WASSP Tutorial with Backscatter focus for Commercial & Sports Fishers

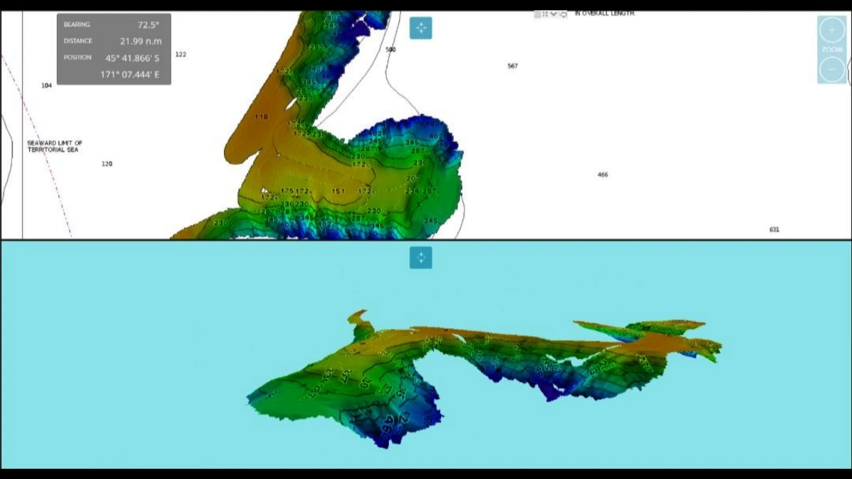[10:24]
in there well what you'll find now is that take your wasp in there map with your bathymetry but also map with your back scatter and what you'll find is that invariably there's areas you can fish through
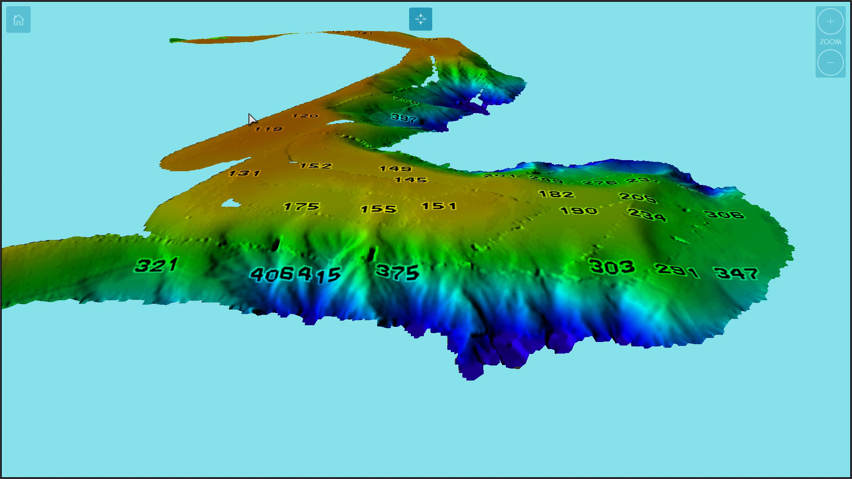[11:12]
and backscatter bathymetry is the seafloor shape backscatter is the seafloor hardness the intensity
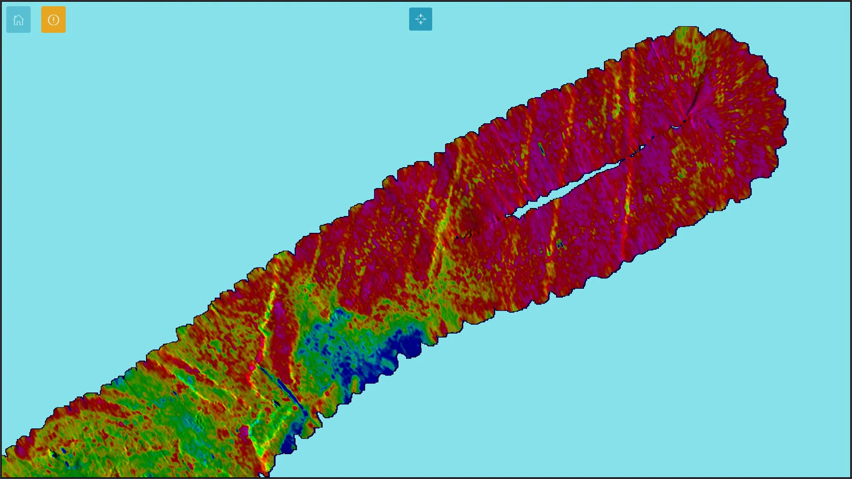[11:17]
to help you determine whether it's rock
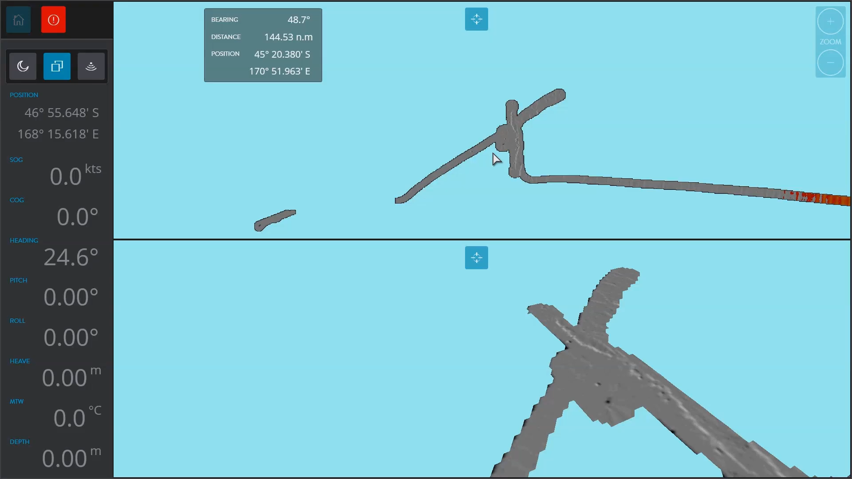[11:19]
On screen: depth 0.00 m, water 0.0°C
sands mud etc use the f3 key
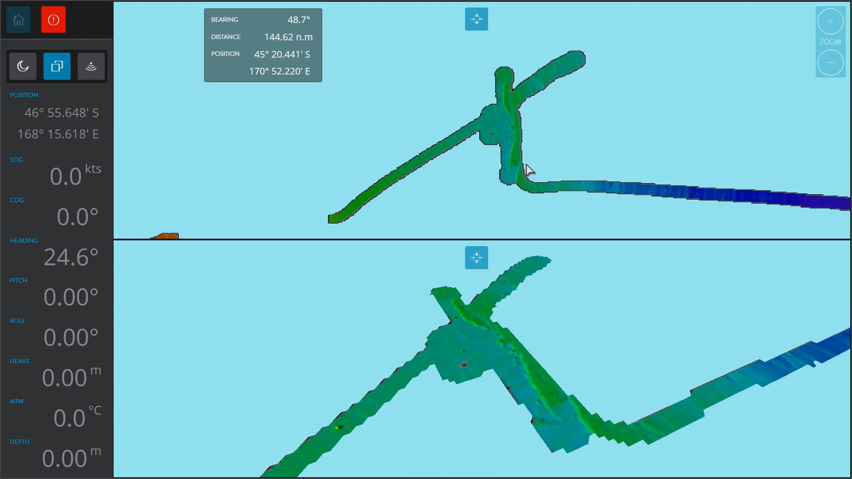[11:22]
when you're in either of those two modes to auto scale so if you're in bathymetry mode
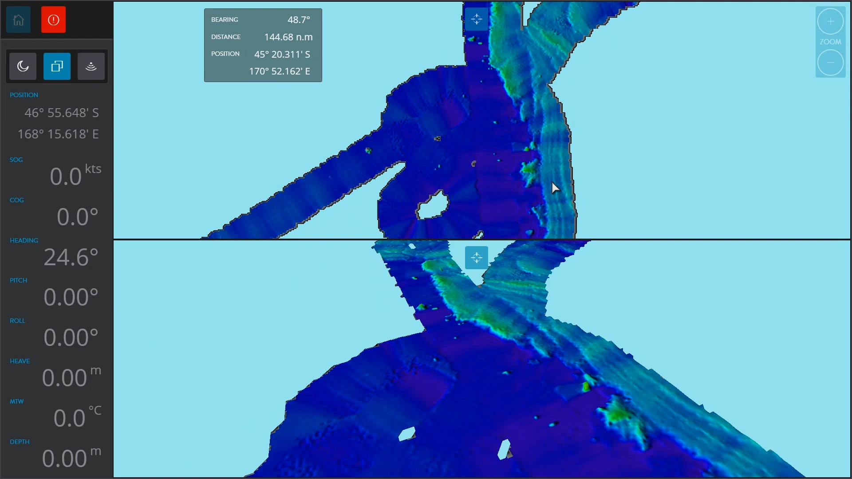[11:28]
On screen: depth 0.00 m, water 0.0°C
it will auto scale the colors to the view that you're in so if you zoom in and press f3 it'll conveniently
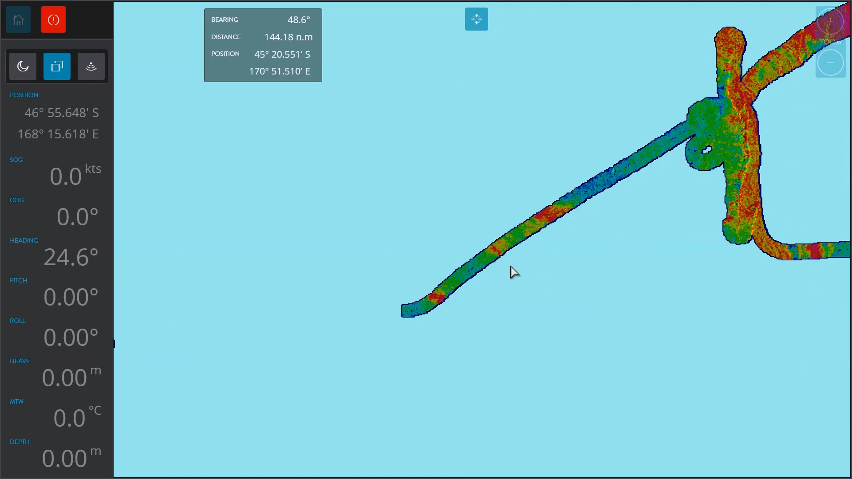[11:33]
scale the colors from deepest to shallowest and if you're in backscatter mode if you zoom into an area press f3 and it'll auto scale the intensity we can represent the backscatter by grayscale
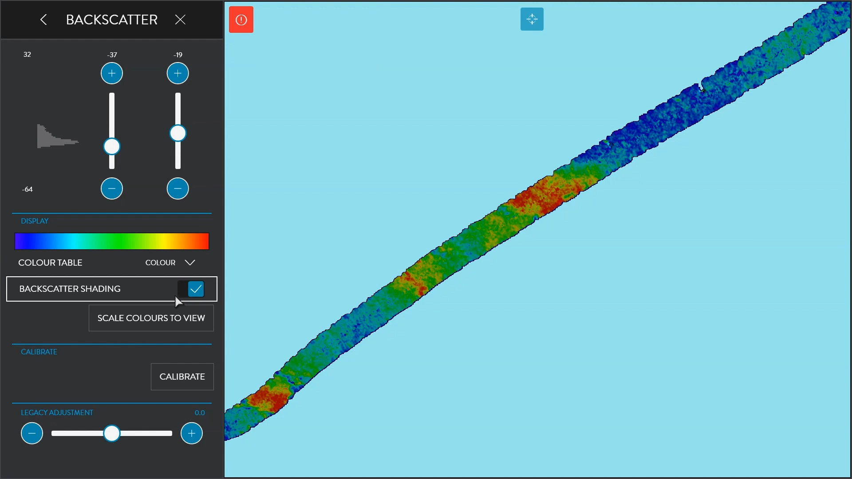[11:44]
or by colors highly recommend you use colors and you'll be able to see those all those different shadings from from red being your sort of harder grounds through to your
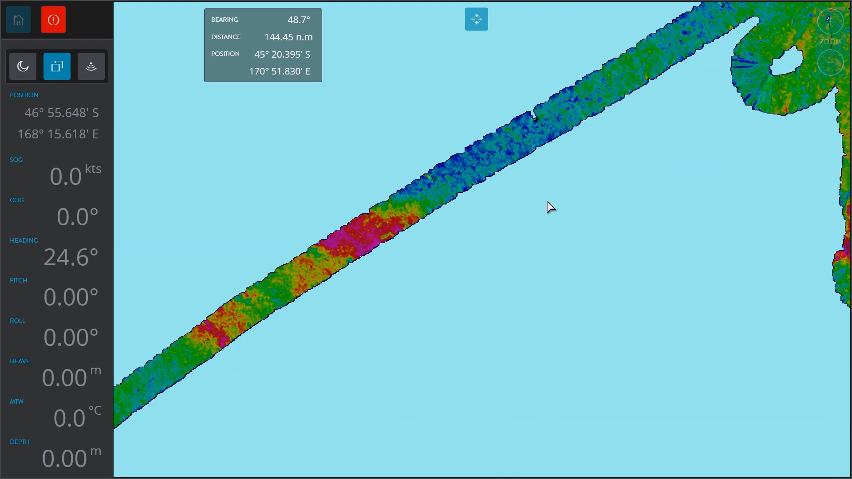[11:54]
On screen: depth 0.00 m, water 0.0°C
yellows and then right down to your yellows and greens right down to your blue colors which is your softer ground
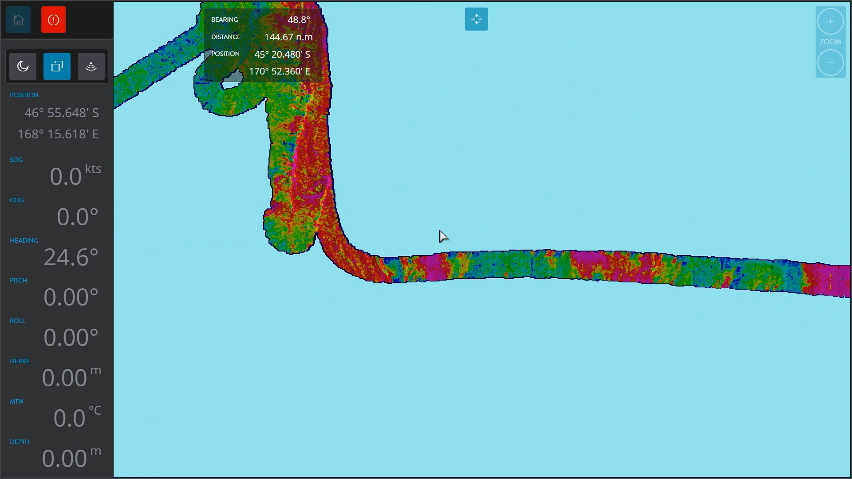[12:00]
On screen: depth 0.00 m, water 0.0°C
and what's also surprising is is how often you'll find an area of hard foul and then there'll be a real soft pan nearby and so sometimes some species
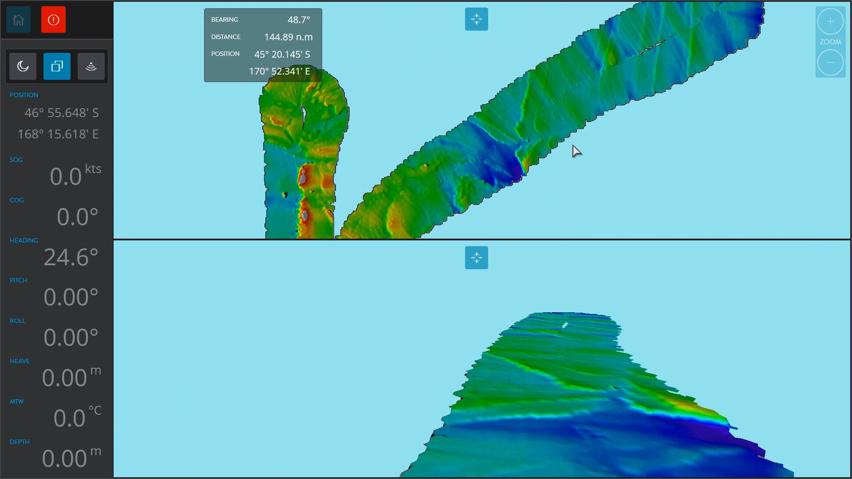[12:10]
On screen: depth 0.00 m, water 0.0°C
you may be looking to target um they might like those softer sort of ground so it's not just about